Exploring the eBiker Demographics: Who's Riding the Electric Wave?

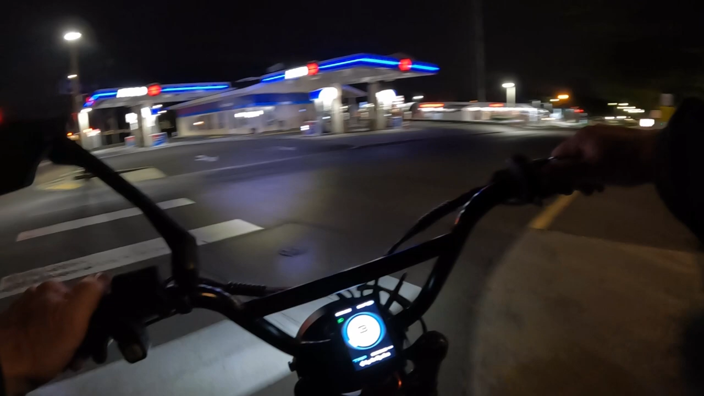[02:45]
if you're on side roads in most cases but on the highway you're still going to have traffic but one of the things I try to avoid if I'm night riding if I can is riding on busy highways anything with a lot of cars because let's face it even if you're lit up like a Christmas tree it's still not the same as
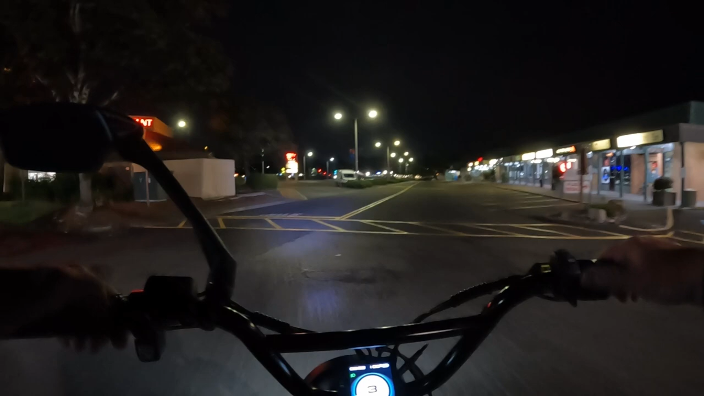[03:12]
oh a big pothole there it's still not the same as riding in the day where they can see you better so I think it's better if you're going to be riding in with any amount of traffic at all if you can ride in the day but do your best if you're going to ride at night even with traffic to light yourself up as much as you can like a Christmas tree the more
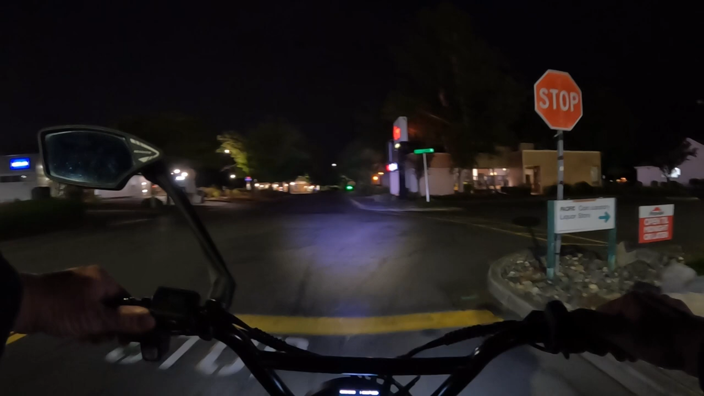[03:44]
lights you have or reflectors you have the better a couple other numbers to do with e-bikes kind of interesting numbers is let me get past this stop here